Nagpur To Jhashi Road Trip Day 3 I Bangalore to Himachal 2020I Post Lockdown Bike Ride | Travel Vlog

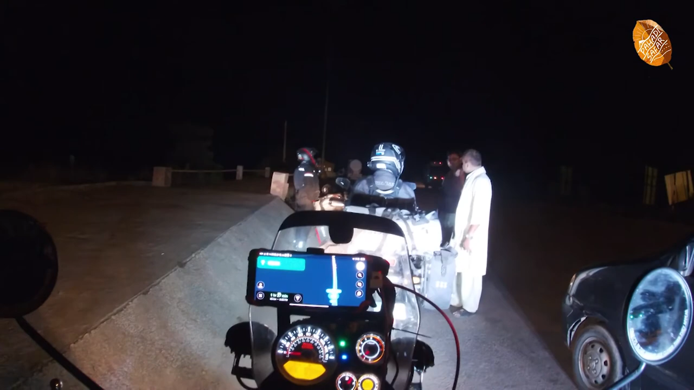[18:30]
यहाँ से निकलते हैं, ये थोड़े भाई लोग हमें मिल गए, अप्रिशिएट कर रहे हैं हमें। क्या बोल रहे थे, क्या हुआ, तू कह रहा था खाना खिलाता हूँ, चलो